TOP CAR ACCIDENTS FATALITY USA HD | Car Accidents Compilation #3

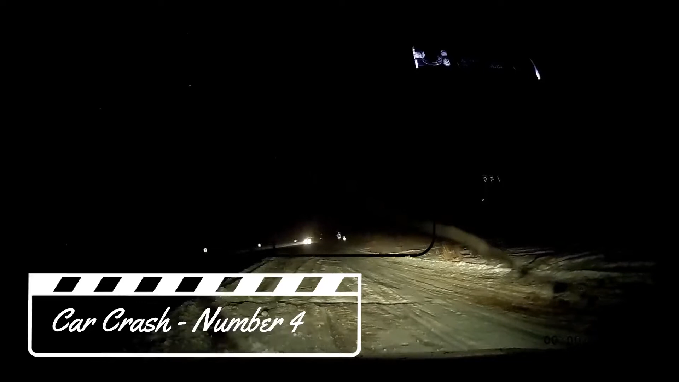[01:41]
All you're doing is pushing us deeper. Oh, he's sliding. Oh no, no, no!